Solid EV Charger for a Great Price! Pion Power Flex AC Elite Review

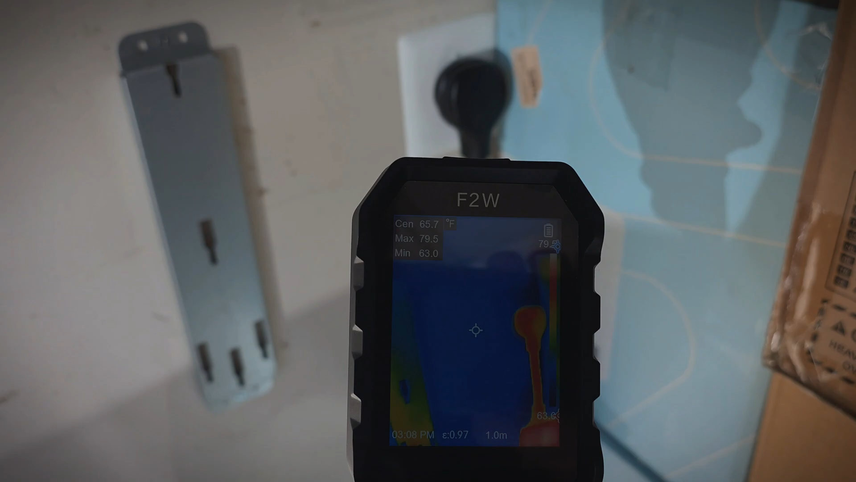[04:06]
Take a look at the temperatures here.
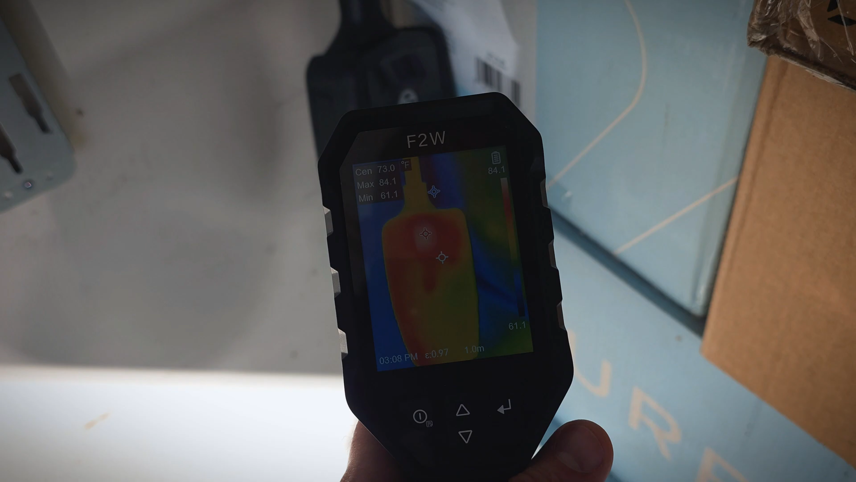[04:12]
We're showing in the 70s and 80s, it looks like.
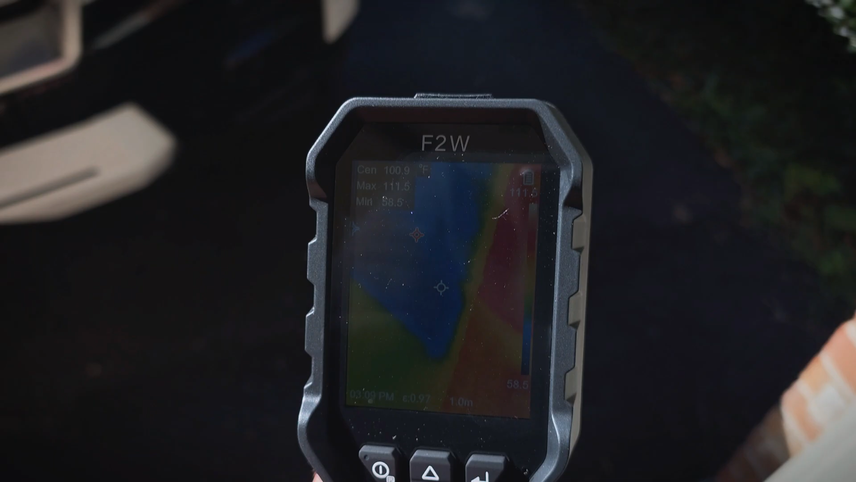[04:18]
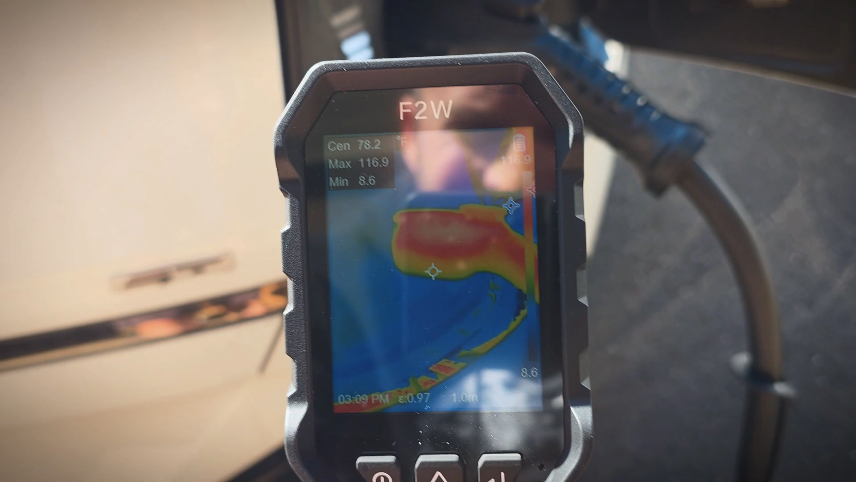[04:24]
We're showing mid 90s at the connector.
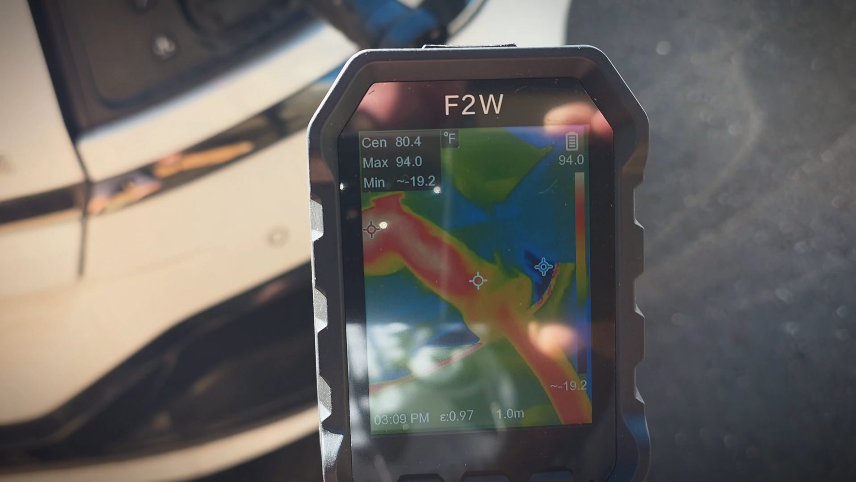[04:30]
On screen: spot 80.4°F, max 94.0°F
It is sunny out, so that may play a part here, but we'll see how those temperatures change while it charges.
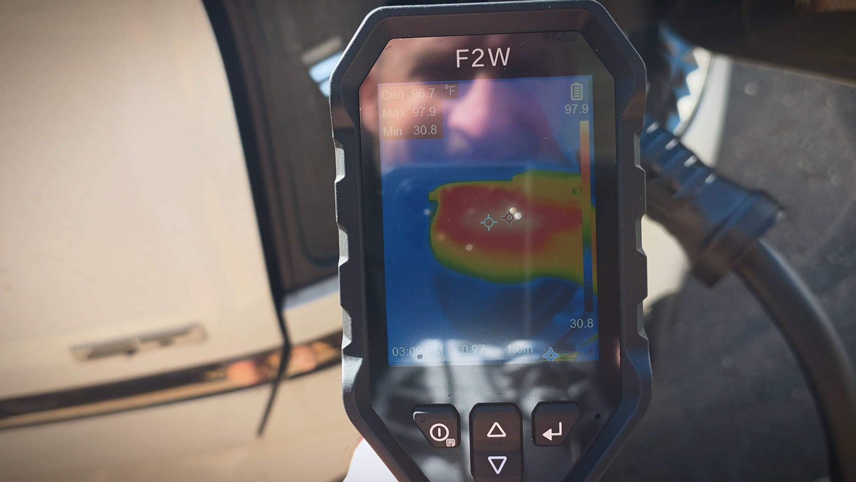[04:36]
On screen: spot 96.7°F
And while it does charge, I'll go ahead and show you guys the app.
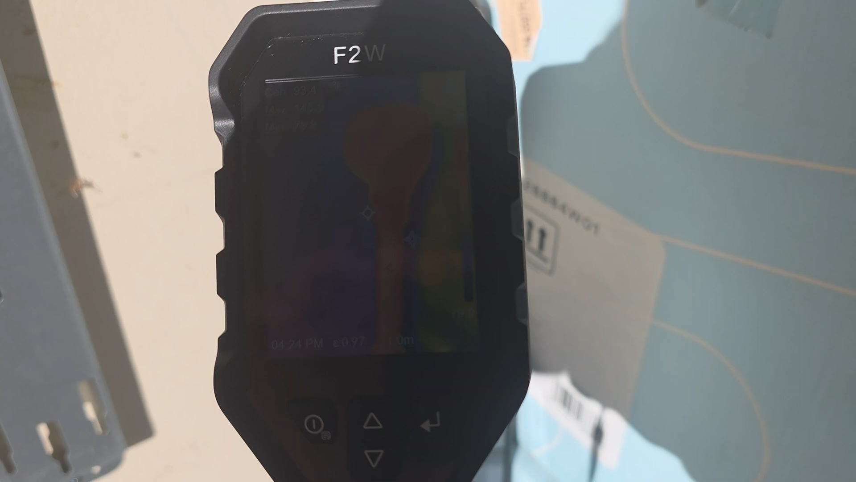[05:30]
The plug in the sun is up to 144 degrees, which is warmer than I would like to see, but like I said, it is soaking up the sun, so I'm sure that's playing a part.